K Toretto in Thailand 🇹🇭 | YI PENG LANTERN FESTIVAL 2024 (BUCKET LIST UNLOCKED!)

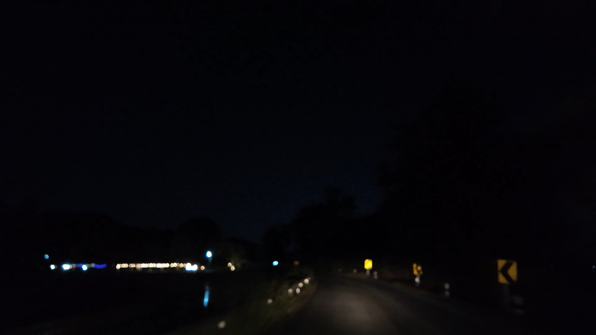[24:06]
Wala kaming gas na umas! Shoot, ayun na ma, may ilaw-ilaw ma. Okay na, nakakahinga na ako ma. Tignan nyo yung dinadaan na namin, Mio. Ayun, oh.
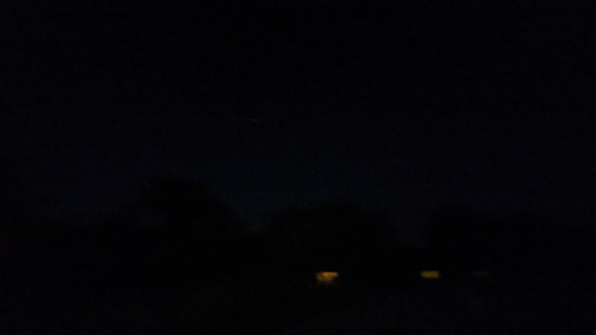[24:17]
May maghanap una tayo ng gas, Mi. Manghingi tayo sa mga daan-daan. Ayan niyo mga gas-gas yung mga ganyan, di ba?
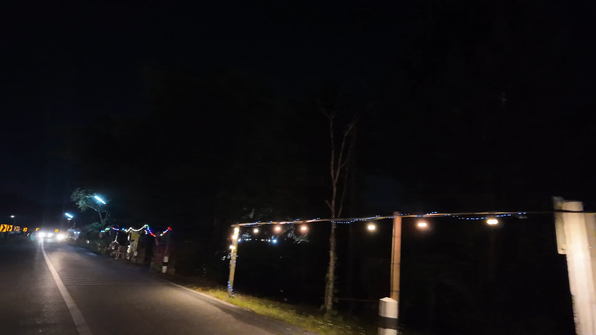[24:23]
Di ba? Magtanong na tayo, mami. At least may mga bahay-bahay na dito.
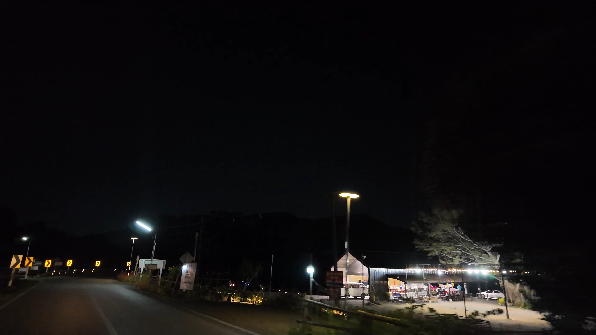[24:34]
Kain na lang tayo dyan, ma?
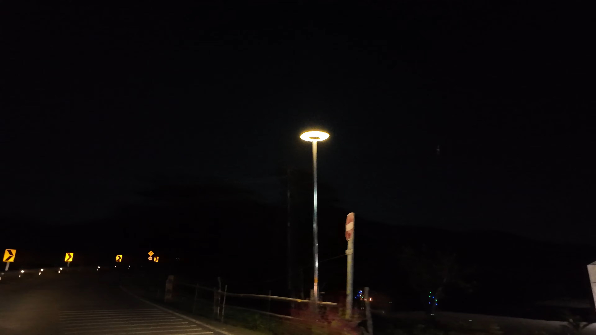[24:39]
Ang bilis mag-switch ng mood ko, di ba? Maano na naman. Patayin mo nga yung ilaw saglit, ma, para makipapakita ako sa vlog kung gano'ng nakakatakot. Hindi siya kakakatakot. Shucks, everybody! Kung ito na yung... Kapag hindi ko na na-upload yung mga susunod na vlog ko, Dito nyo na po ako matatagpo.
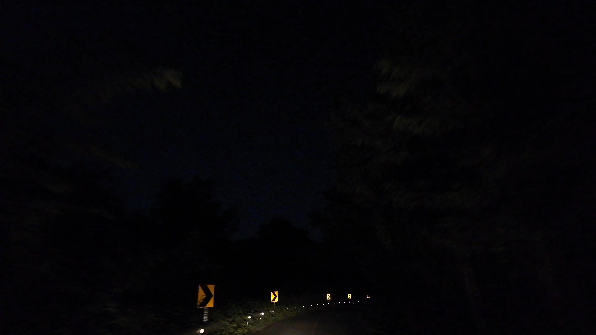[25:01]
Sundan lang daw yung Google Maps, ma. Scoop po ulo. Good luck na lang. We're in the middle of wilderness. Ay, everybody, hindi ko alam kung nakikita nyo ako, pero kung hindi nyo na rin naman ako makita, eh gusto ko rin naman mag-sorry sa mga nababanas sa akin.